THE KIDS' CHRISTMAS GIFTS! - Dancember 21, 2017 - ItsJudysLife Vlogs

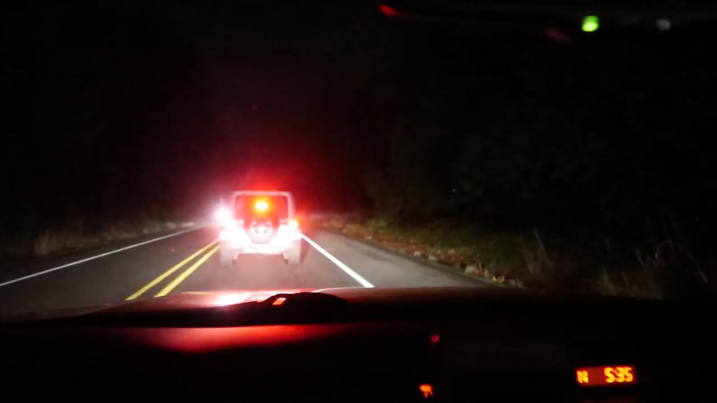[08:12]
It's been bumper to bumper traffic on the way home.